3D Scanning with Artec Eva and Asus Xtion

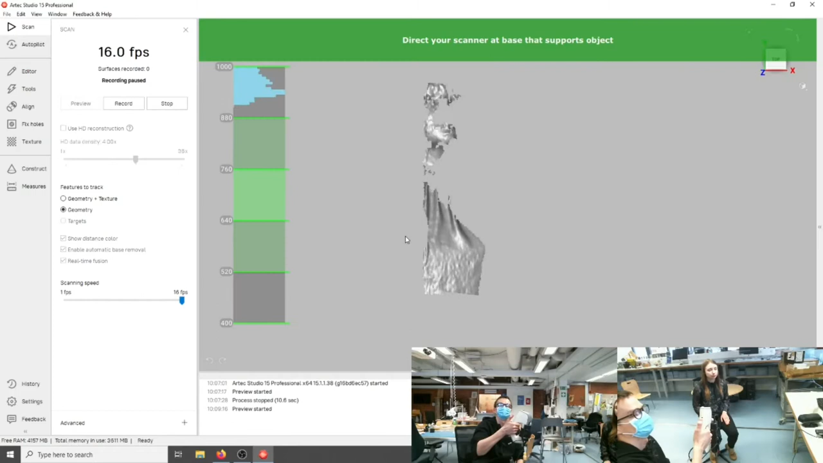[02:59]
And the first thing that we need to do is we need to point the the camera, so the sensor, towards the object that we want to scan.
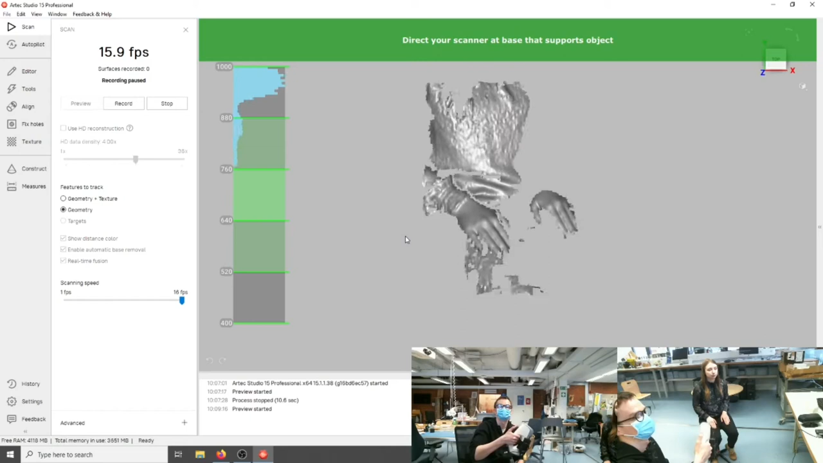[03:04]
We need to find the good ground plane. And once the ground plane is found, then the sensor and the software is going to indicate it with this blue grid.
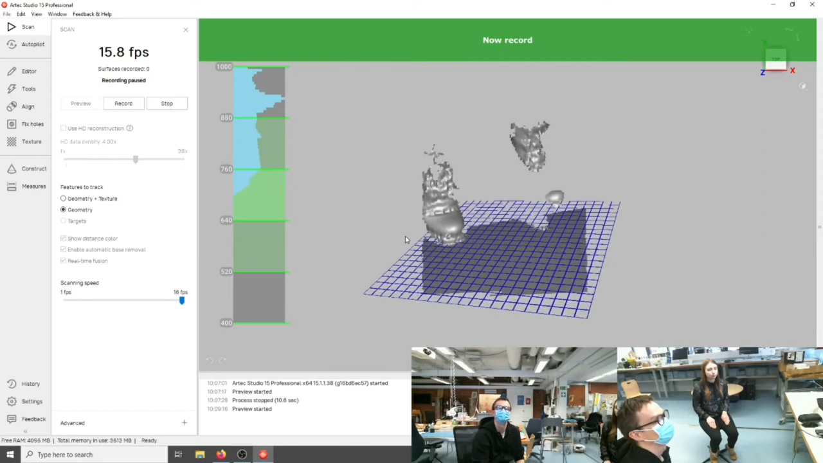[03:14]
Once you see that, you can start scanning by pressing the play button or the record button on the interface.
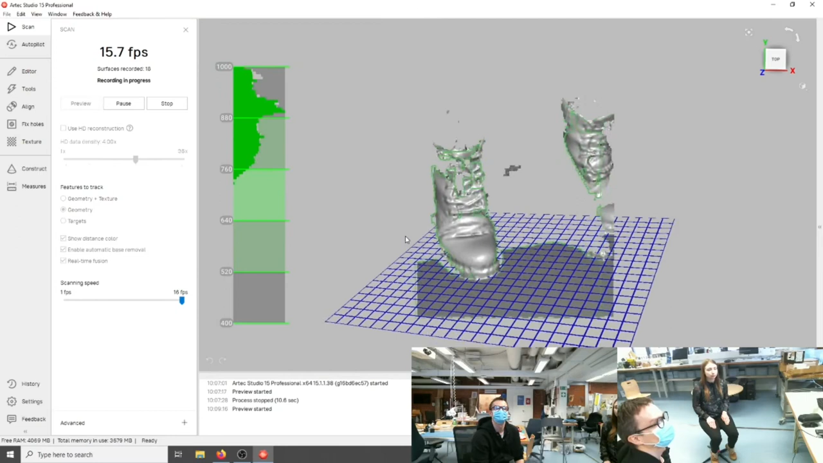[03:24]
And then carefully move upwards to approximately
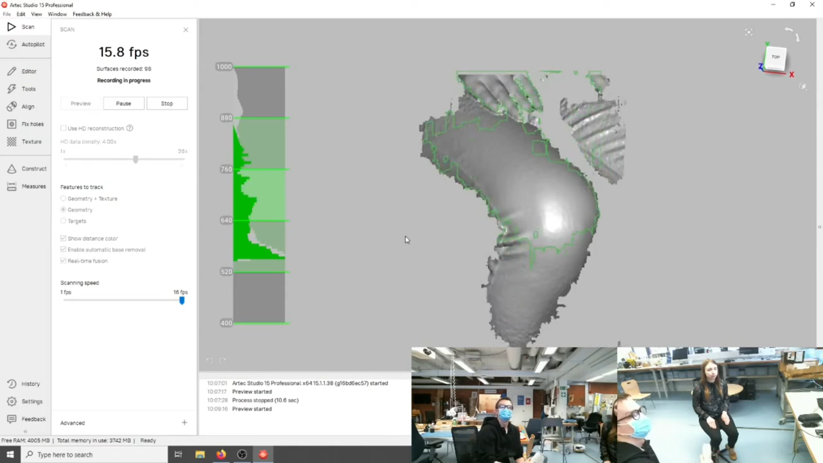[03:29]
the area that you want to capture as a scan.
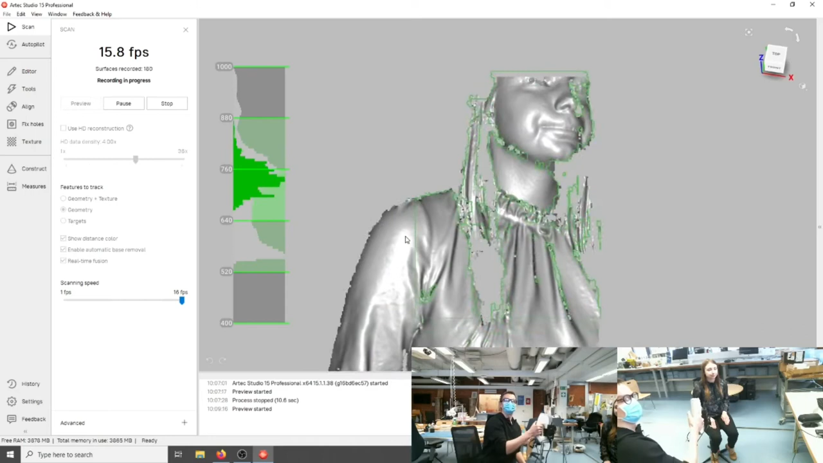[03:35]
So I'm going to capture only the torso. And now you can spin around slowly.
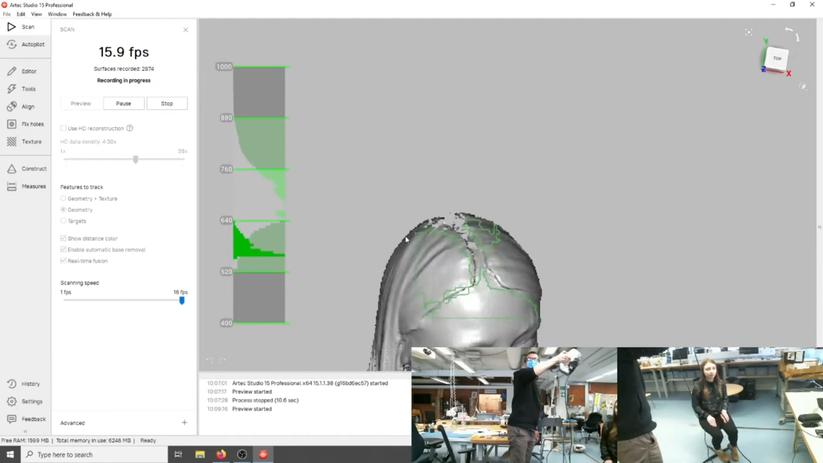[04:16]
I think this is enough, I'm gonna stop by pressing the stop button.
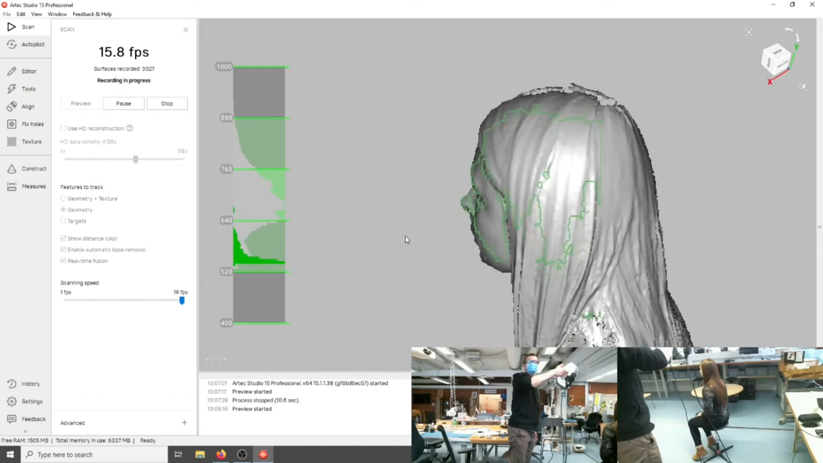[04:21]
So you see the scan went fine, there are all these little bits, so it looks a little bit noisy, but that's because we actually have two objects scanned.
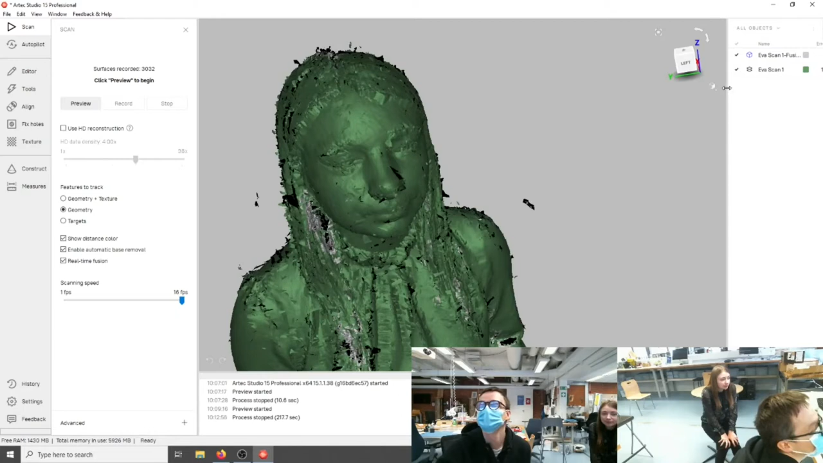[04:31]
So one that is the original scan and then the real-time fusion part, so if we hide the original scan and show the real-time fusion, we see there's a bit better quality version of what we tried to achieve. So it's capable of capturing quite a lot of detail.
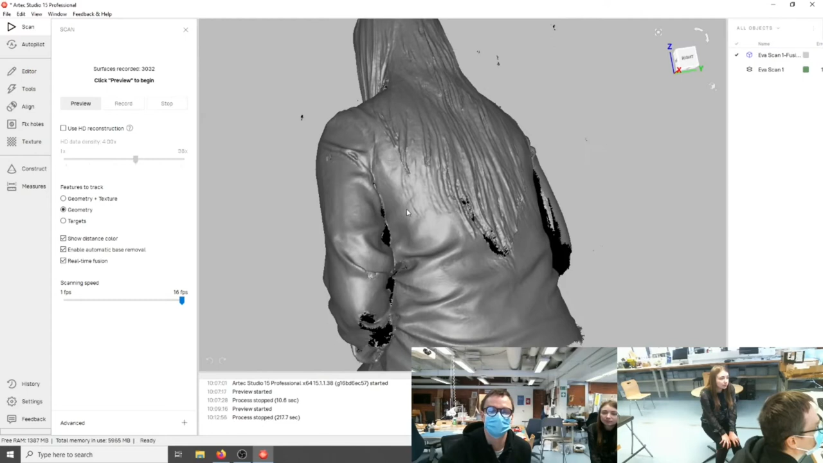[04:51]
So yeah, as we yesterday were talking, so it's approximately one millimeter. I mean, if we are lucky, maybe a little bit more, maybe five millimeter resolution.
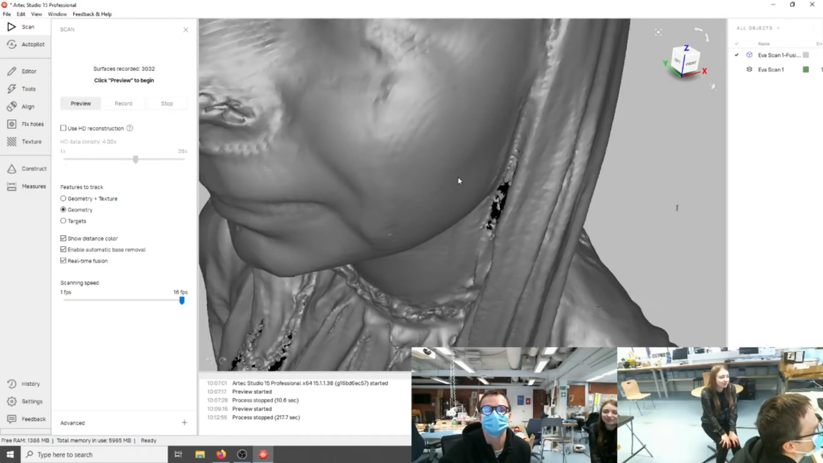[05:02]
So the nose maybe is not so successful, but I mean if you would if you will 3D print it, then probably like all these details are going to disappear anyways.
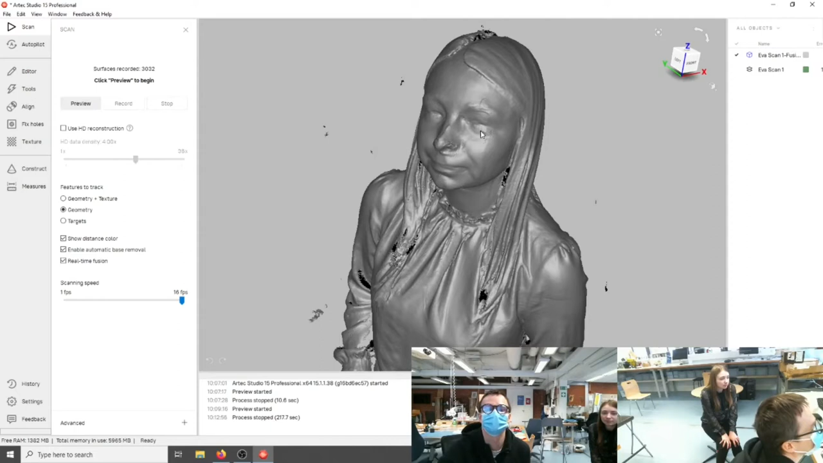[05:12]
But luckily we have a lot of tools available here in inside Ardex Studio that are going to allow us to erase all the things that we do not need, for example, and also to edit the mesh so that to a quality that is acceptable to us. So I'm going to first choose the eraser and I'm going to choose the rectangular selection for the selection mode.
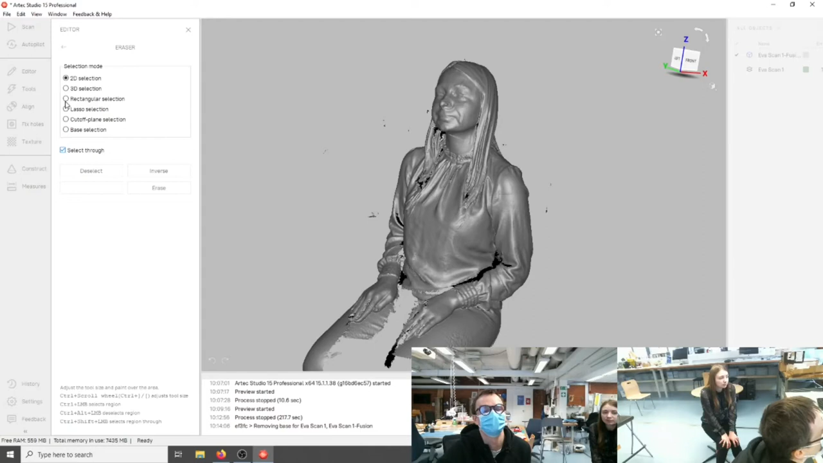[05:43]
Yeah, so I'm going to choose the rectangular selection, a selection mode, and I'm going to look at the model from side and I'm also going to enable the orthogonal view. And what I want to do, I want to delete everything that is below approximately this level over here.